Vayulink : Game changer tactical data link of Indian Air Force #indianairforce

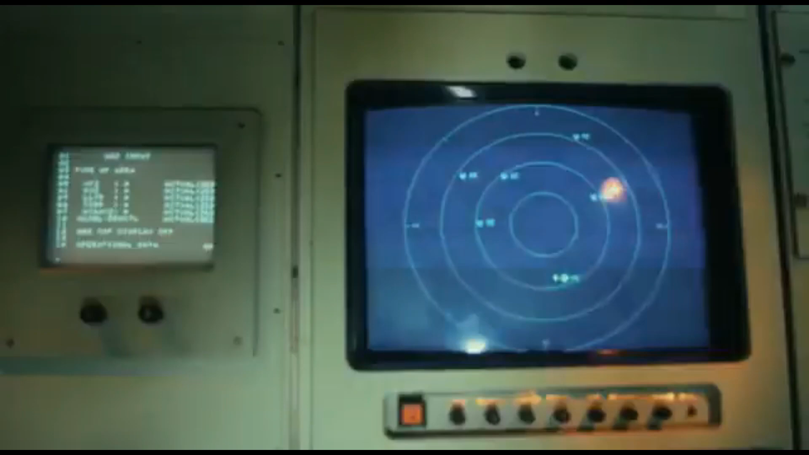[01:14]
friendly and hostile assets and hostile assets deployed in a complex combat situation.